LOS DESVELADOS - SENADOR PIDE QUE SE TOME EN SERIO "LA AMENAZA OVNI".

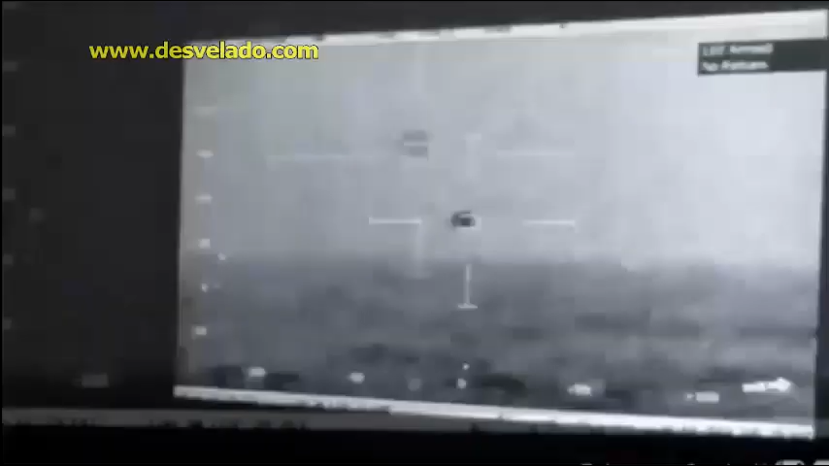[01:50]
Se espera que el informe sobre los ovnis se haga público el próximo mes por parte del Departamento de Defensa. Este documento debería detallar la información sobre los fenómenos aéreos no identificados. El interés en el problema de la posible presencia de ovnis fue reavivado después de que el Departamento de Defensa confirmara pues en agosto del 2020 la creación de un grupo especial de trabajo para estudiar estos objetos y varios científicos pidieron un estudio serio de este fenómeno.
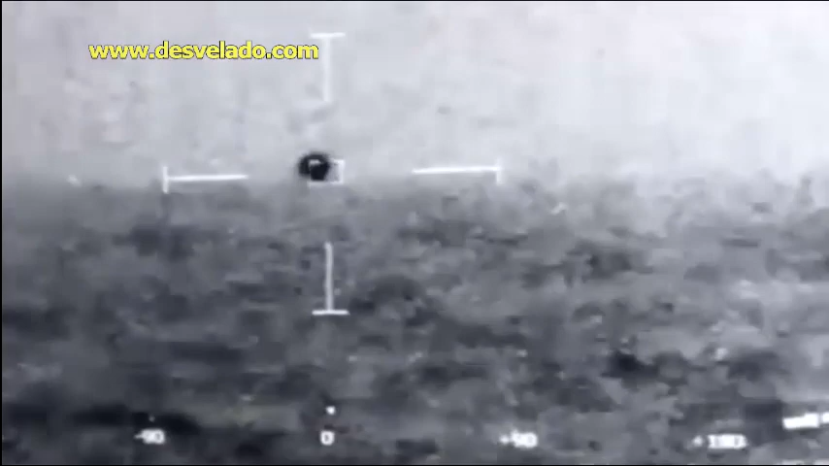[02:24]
Así que pues como les digo, ha estado tomando fuerza el tema y ayer mencionábamos de este nuevo video que salió de otro objeto acercándose a una a un buque de la de la Marina.